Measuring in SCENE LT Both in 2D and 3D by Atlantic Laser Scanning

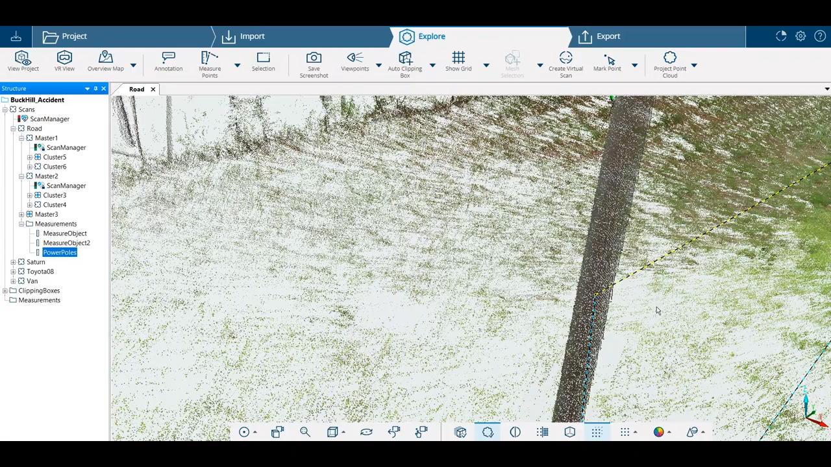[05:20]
here's the great thing about this
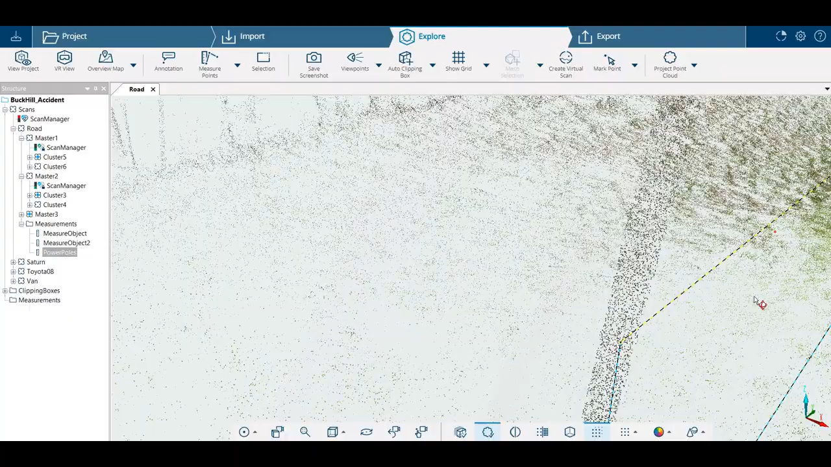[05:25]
we can see we've got the vertical
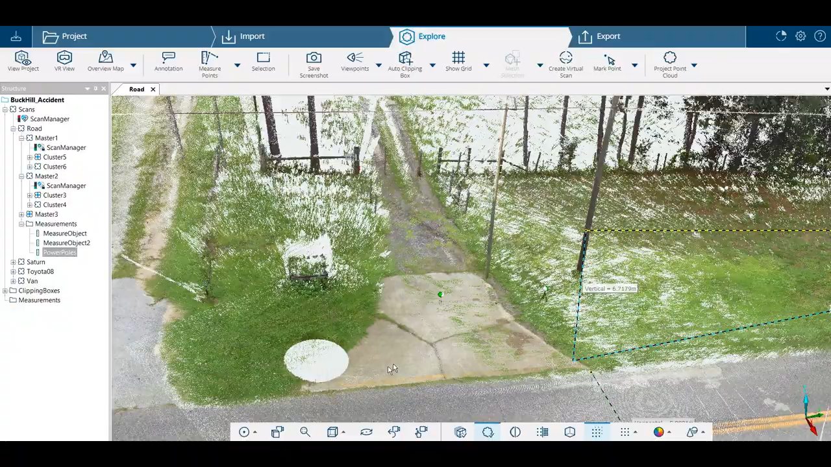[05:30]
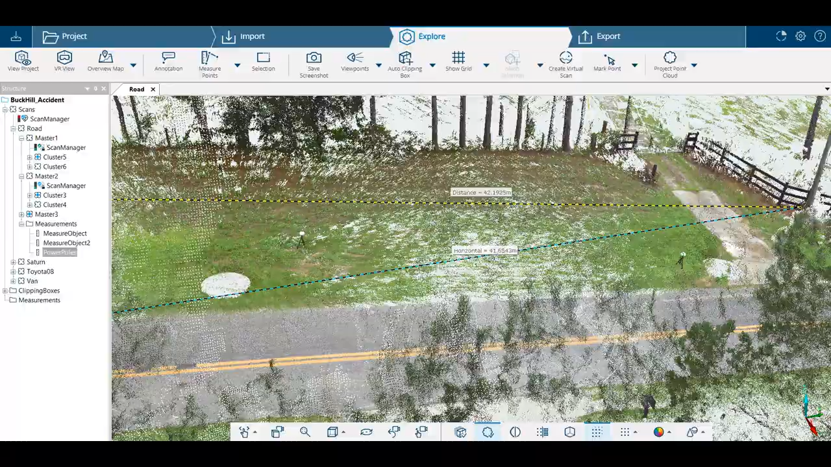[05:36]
we're lower on the spot of the post we're measuring to a higher point so we've got our vertical
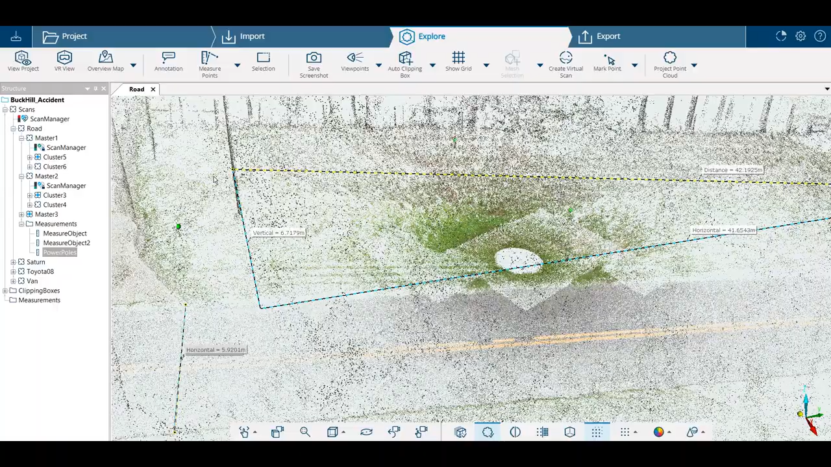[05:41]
we've got our overall length and we've got our horizontal measurement
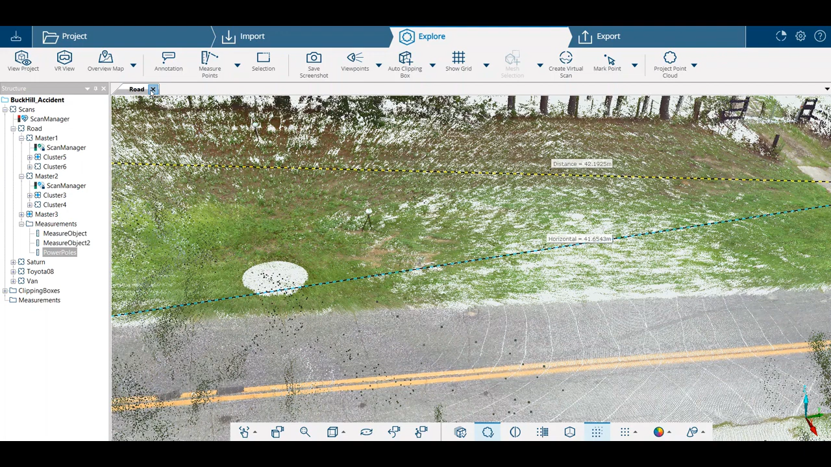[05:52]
that's our 3d now we can go in here we're on the road we can go into a single scan
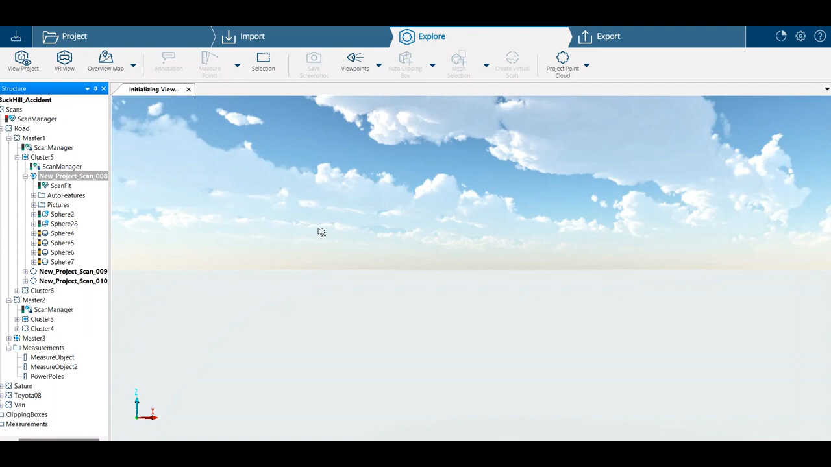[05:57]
open it up here's what's called our quick view
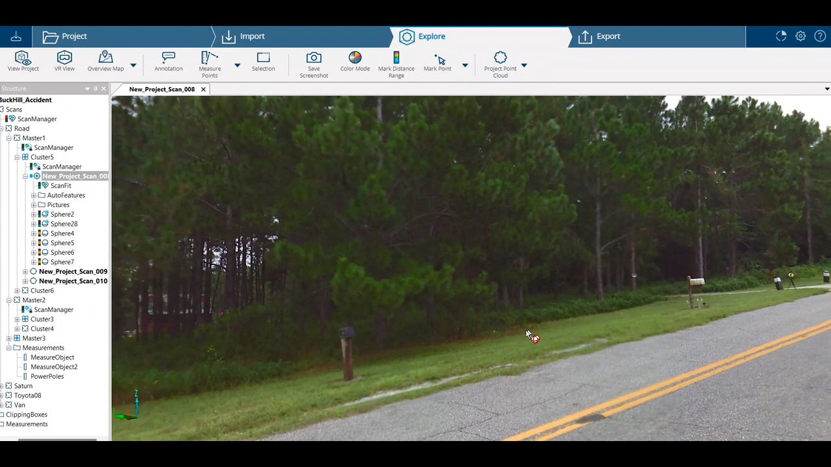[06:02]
and this is a bubble view from the camera that is on the ferro focus scanner again easy to manipulate we're just pressing down on
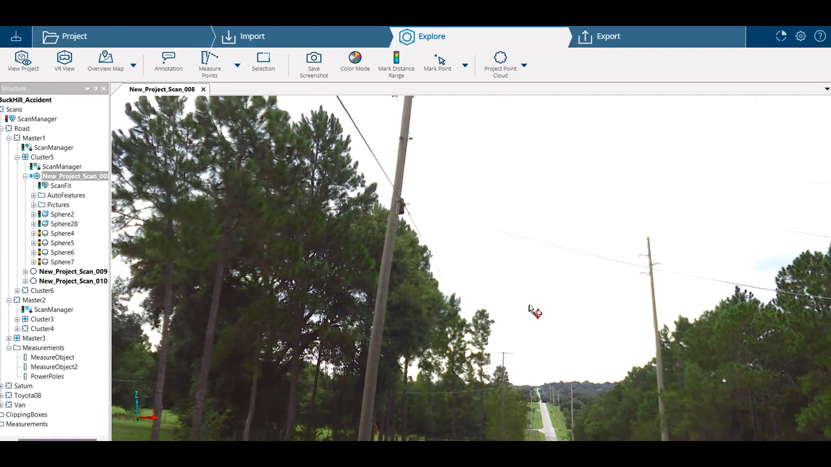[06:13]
the left mouse button and we can do a lot of measuring from here as well just use the roller on the mouse go back up here to our points measuring click on the top of the pole and the bottom double click escape all right now here's a fun thing that is uh
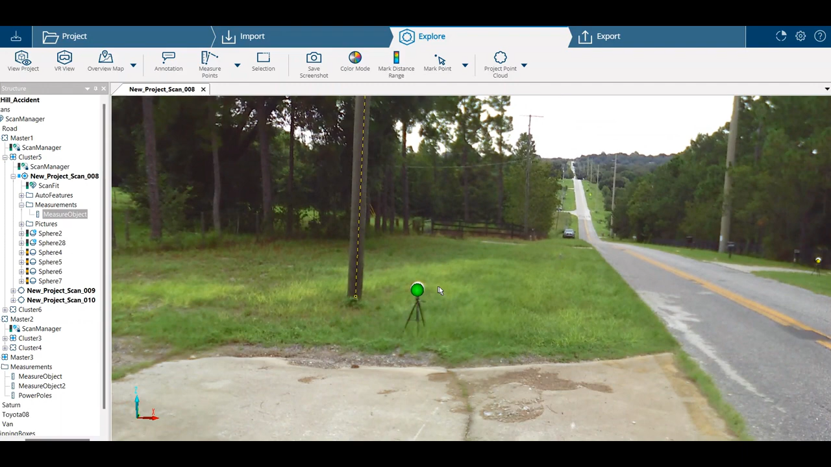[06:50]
is actually grabbing the 3d points you're just looking at it in a 2d photograph so in order to definitely see what you grabbed you go up here to the selection and you can come down
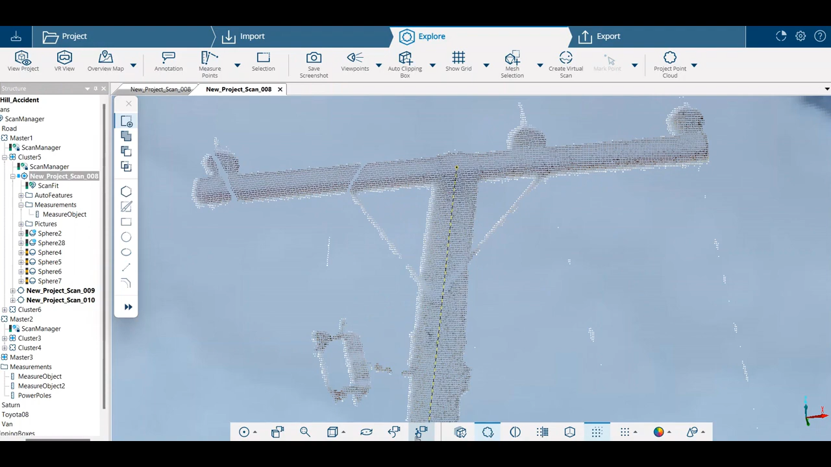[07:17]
wrapped now use this rotation point set it right there wherever you want you
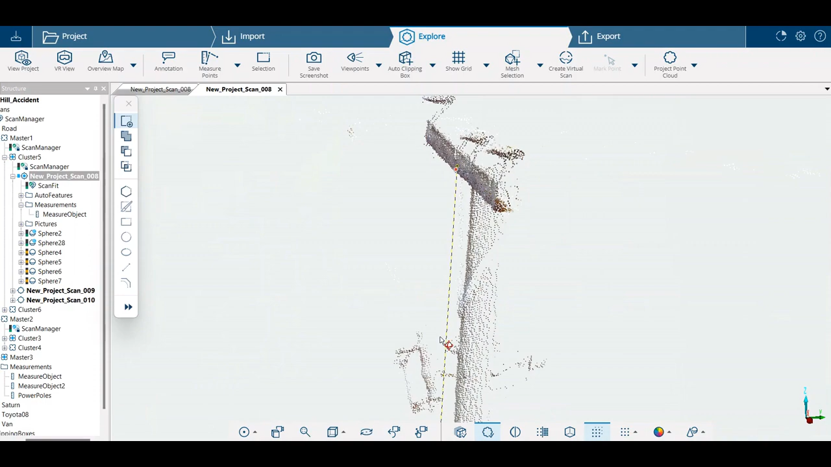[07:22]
can see that you have grabbed the pole and this is going to come in handy if you are you know inside of a building maybe
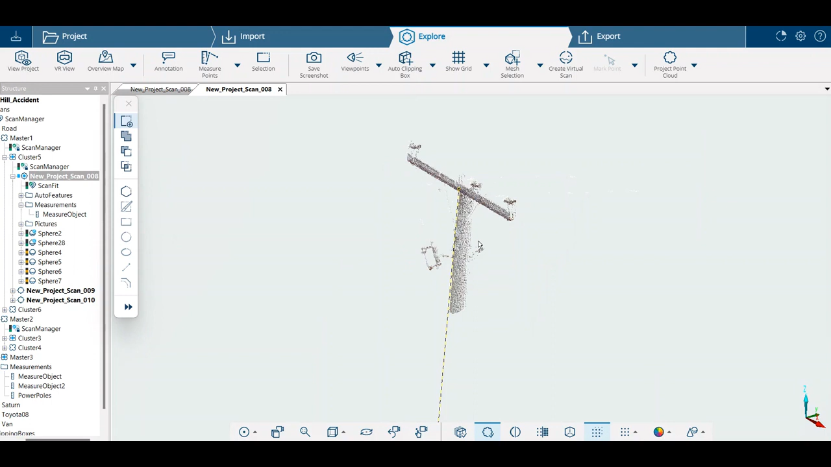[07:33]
you grabbed the i-beam that you wanted to or maybe you grabbed uh you know a point behind the i-beam on the ceiling you want to make sure that you grab the
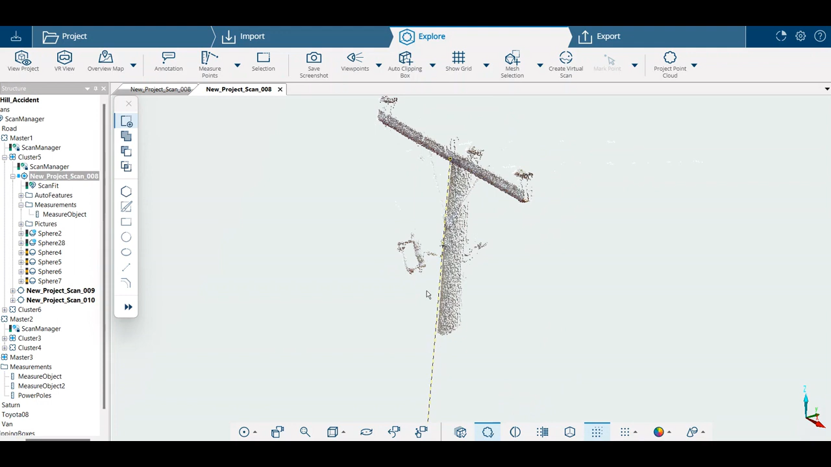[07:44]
right spot when you are um doing your measurements in scene just a it's just an easy quick thing that you can do selection rectangle
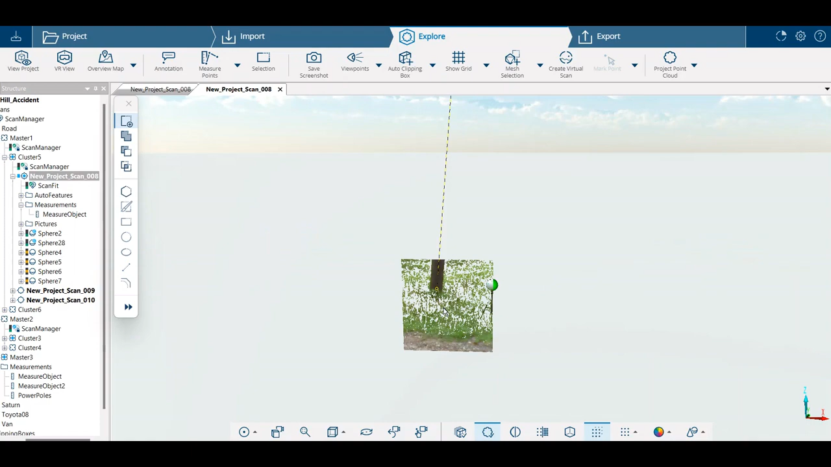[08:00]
drag it across right click inside of that go to 3d and let that populate it for you get nice and close again bottom the select
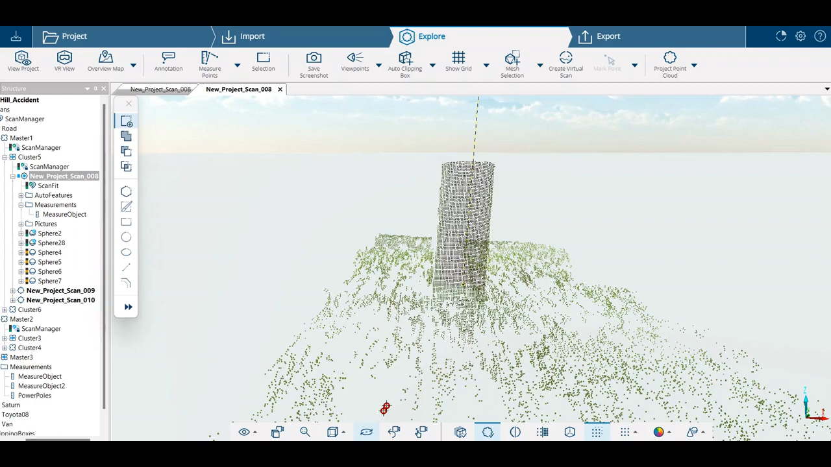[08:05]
rotation point drop that with your left mouse key and then just hold your mouse
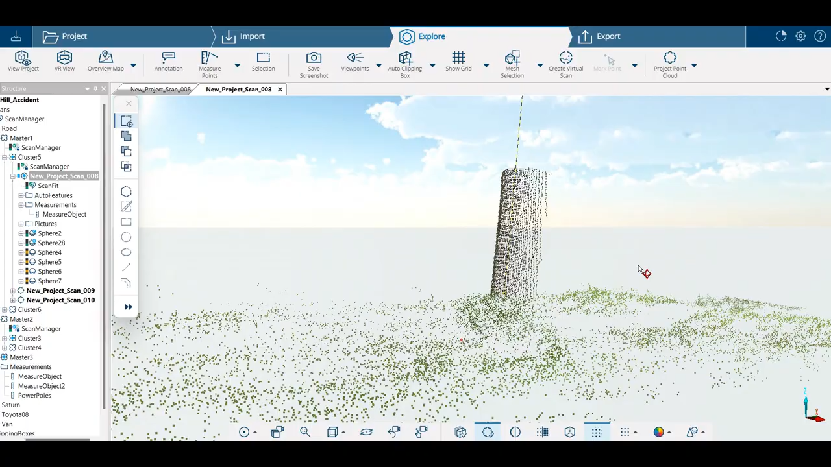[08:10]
key on your left and rotate that by moving your moving the mouse
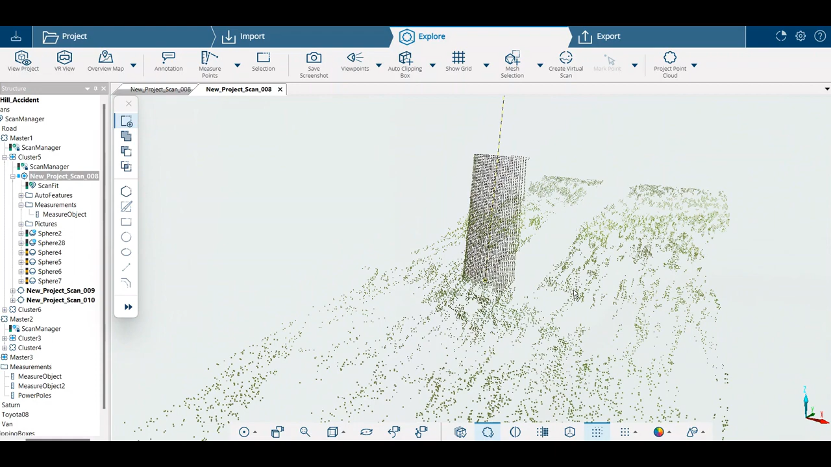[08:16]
lots of great stuff tool wise in scene